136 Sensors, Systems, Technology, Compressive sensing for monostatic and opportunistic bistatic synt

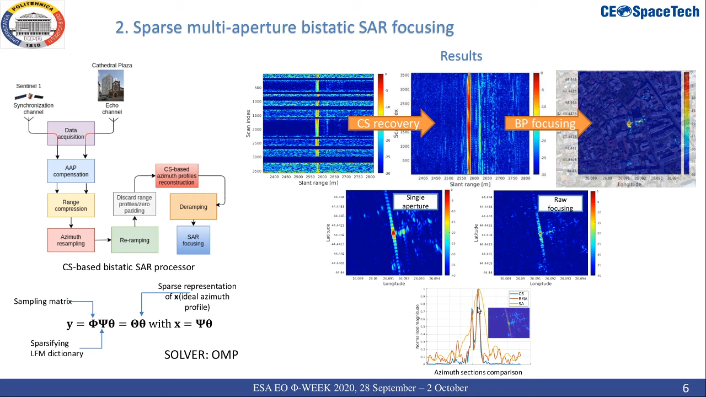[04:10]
of the multi-aperture interval are also shown together with an azimuth section from which we may notice that not only the resolution has been has become finer but also the side lobes were suppressed. the back projection compressive sensing framework for focusing under sample